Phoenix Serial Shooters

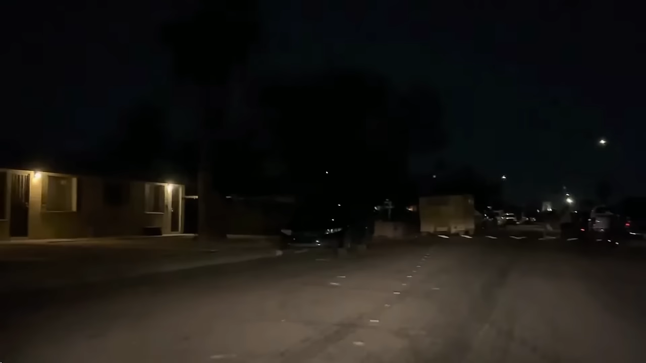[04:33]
20 minutes later, 7 miles south of the last shooting, Jose Ortiz was gunned down on North 10th Avenue.
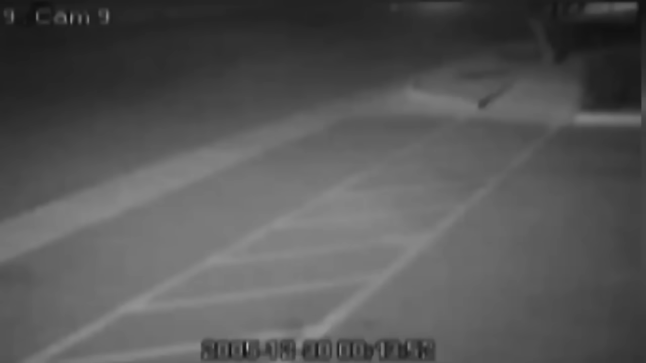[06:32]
Another camera catches the car speeding off. The cat running was a critical clue as they believed that that was the moment the person in the vehicle began firing, causing the cat to jump and run off.